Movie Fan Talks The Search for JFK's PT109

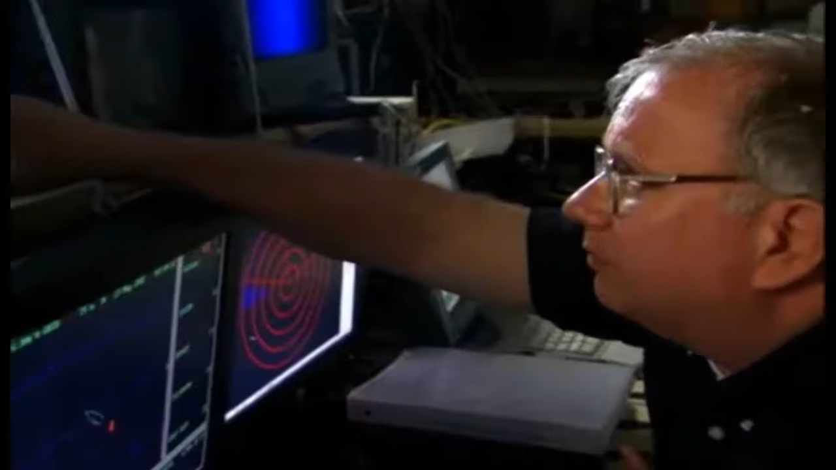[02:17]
We got a fin in front of twin counter-rotating props.